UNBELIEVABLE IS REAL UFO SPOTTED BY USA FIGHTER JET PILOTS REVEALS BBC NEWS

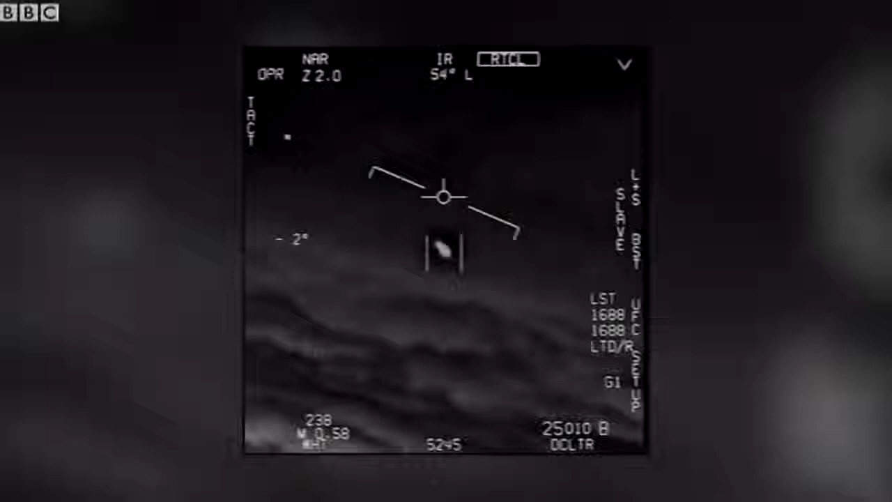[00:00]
There's a whole fleet of them, look on the ASA. Oh my gosh!
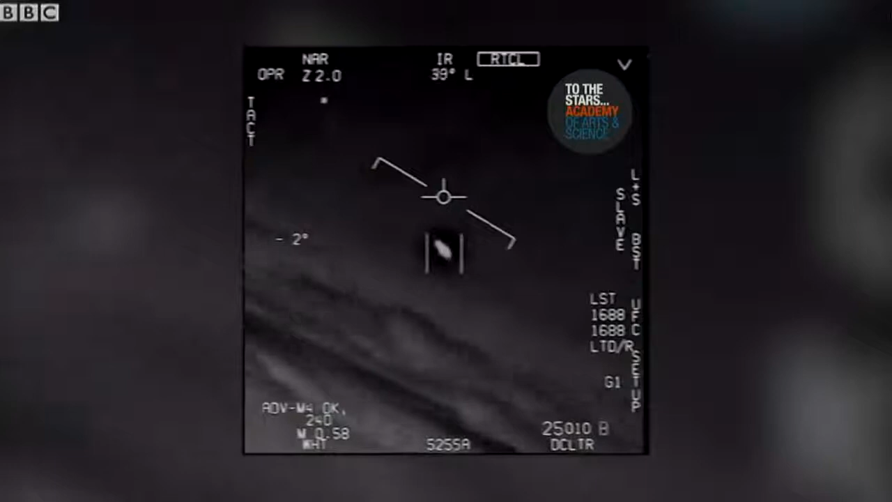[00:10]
They're all going against the wind. The wind's a hundred and twenty miles far west. Look at that thing, dude.